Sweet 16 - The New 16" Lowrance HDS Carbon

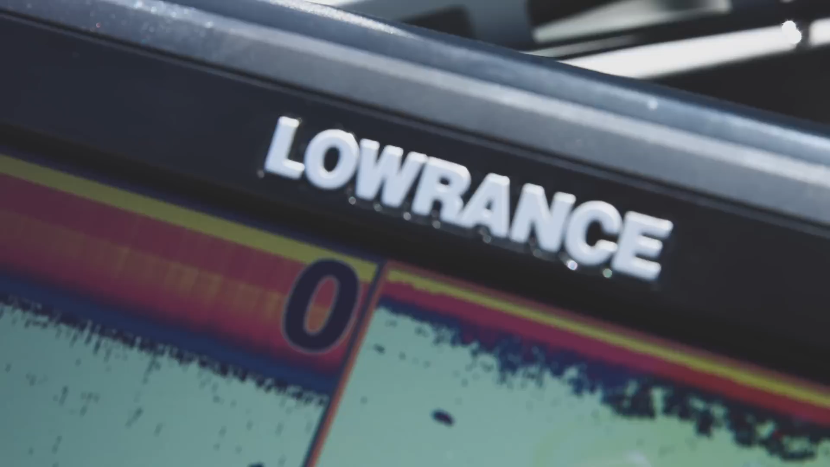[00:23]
A multi-function display that can capture accurate data with precision.
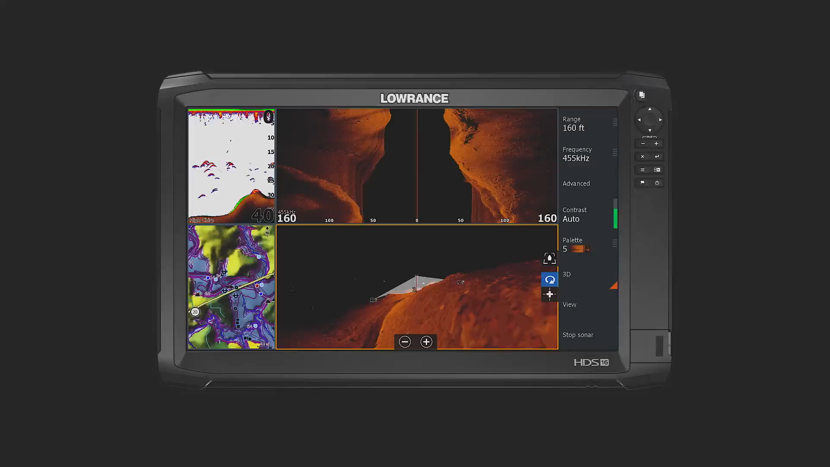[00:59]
the latest addition to Lowrance's groundbreaking HDS Carbon series. This massive 16-inch display features full 1920x1080 HD resolution for maximum clarity and superior target separation.
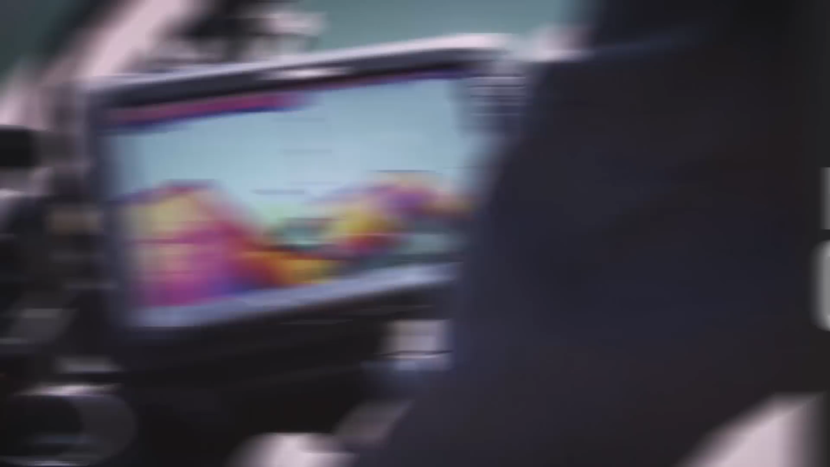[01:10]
Setting up a four-panel split gives anglers four 7-inch screens on a single display.
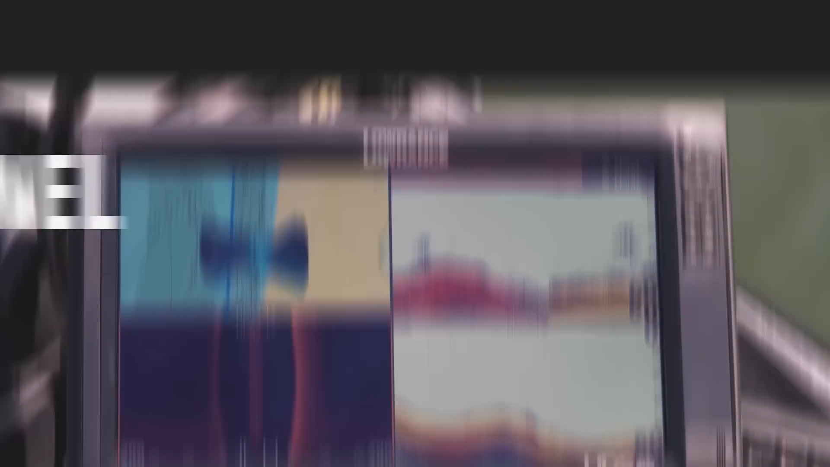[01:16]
The secret behind the new SolarMax
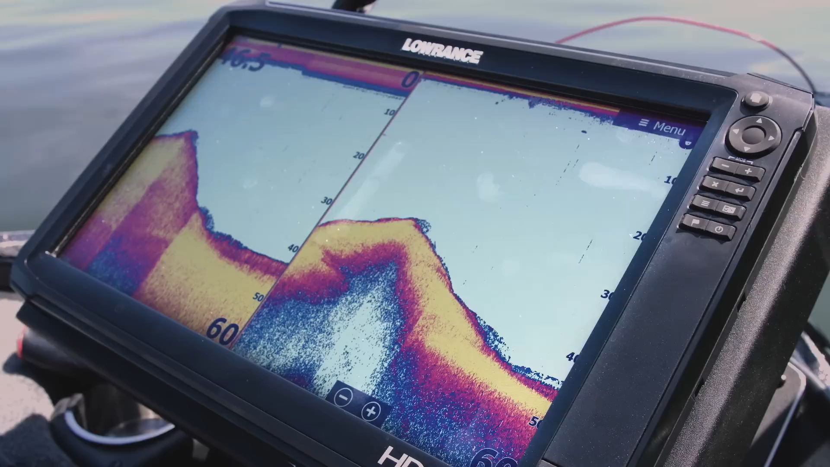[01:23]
HD displays comes from the most advanced IPS screens in fishing electronics.
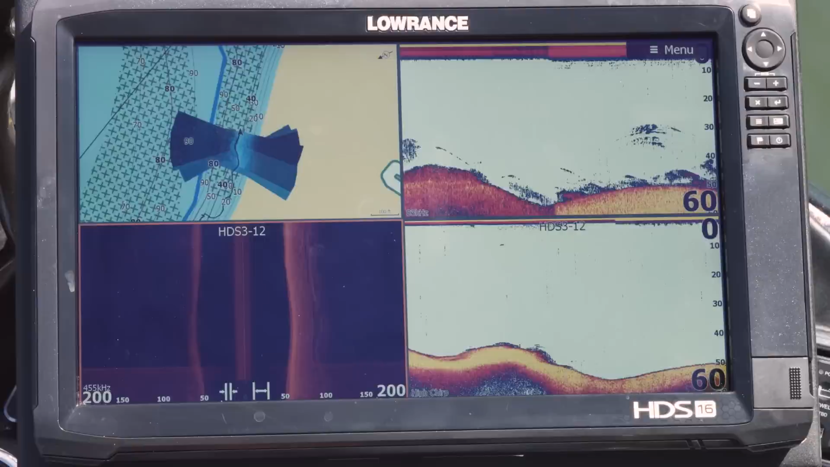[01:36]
advanced anti-reflective coatings for the widest available range of viewing angles,
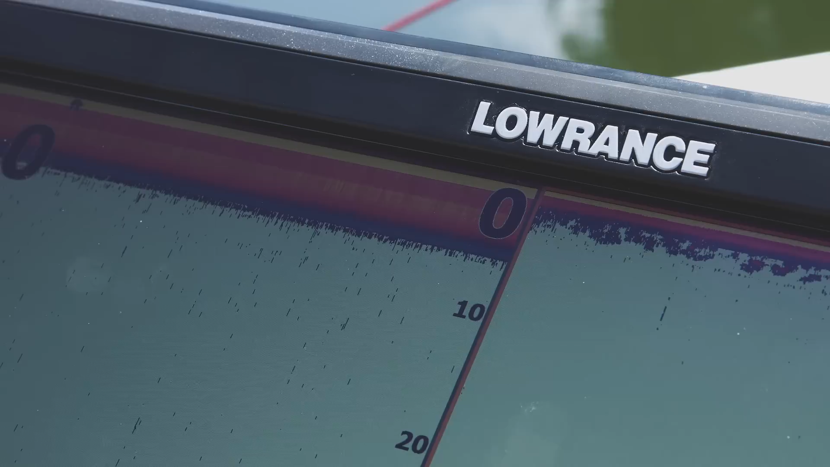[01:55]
HDS Carbon 16 comes equipped with a dual-core processor.
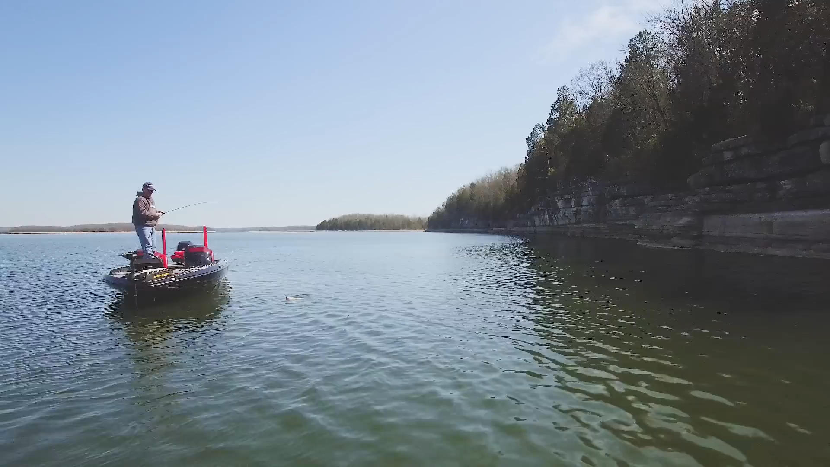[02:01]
Maximum power equals less time searching for fish and more time catching.
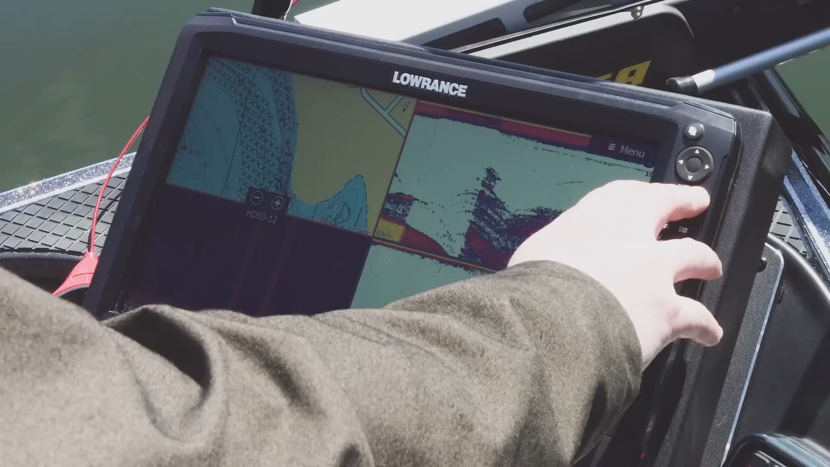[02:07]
The high-performance processor provides faster redraws and quicker response times to easily drive today's best technology.
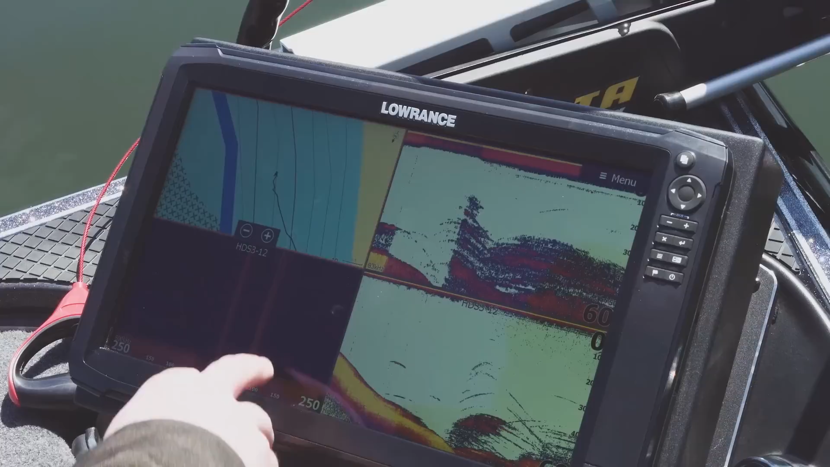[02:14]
Like simultaneous chirp sonar with structure scan 3D,
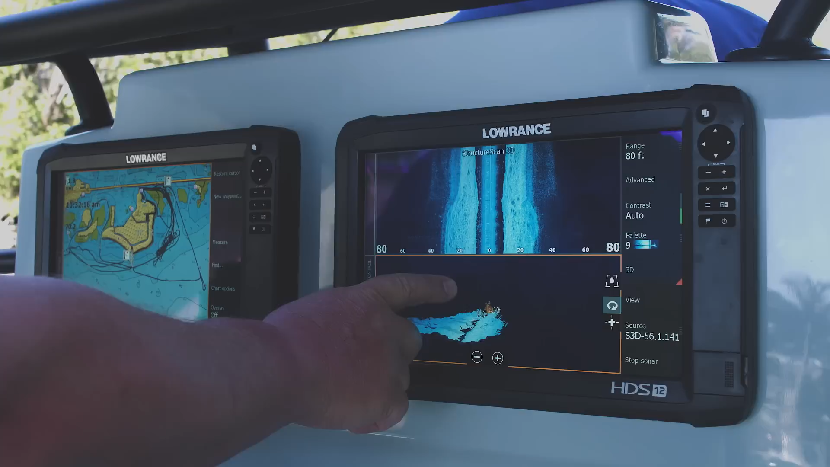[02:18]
the Lowrance outboard pilot, live network sonar, and multiple map sources.
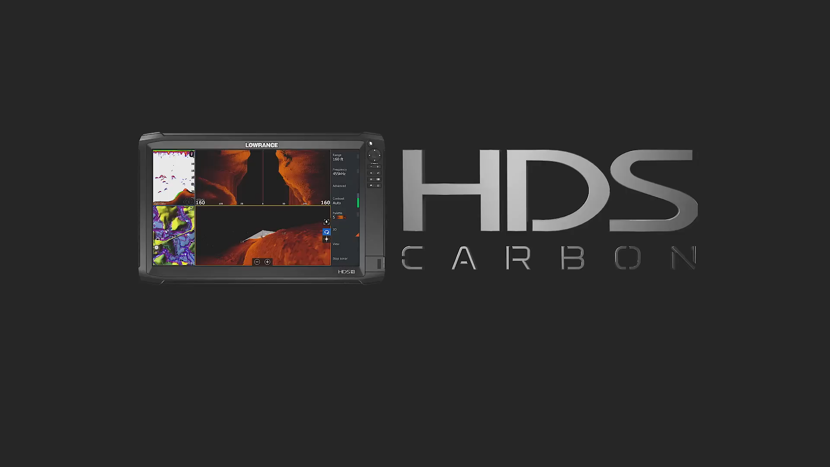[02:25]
The HDS Carbon 16. Maximum size, maximum visibility, and maximum power to find more fish faster and smarter than ever before.